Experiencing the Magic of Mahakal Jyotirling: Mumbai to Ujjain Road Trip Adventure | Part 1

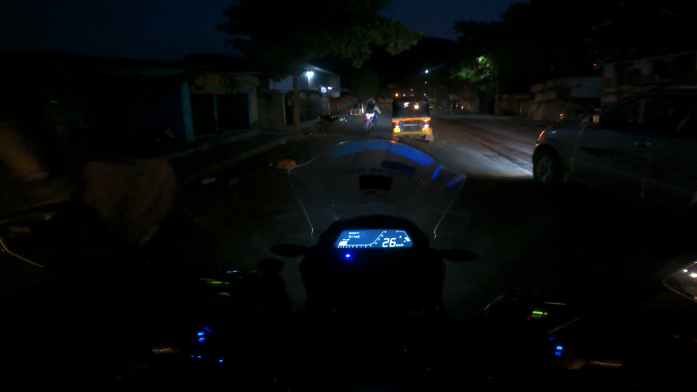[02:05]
थोड़ा सा अभी अंधेरा है तो वीडियो दिखा के कुछ मतलब नहीं होगा, जैसे ही थोड़ा बहुत उजाला आ जाता है वैसे हम लोग वीडियो को कंटिन्यू करेंगे।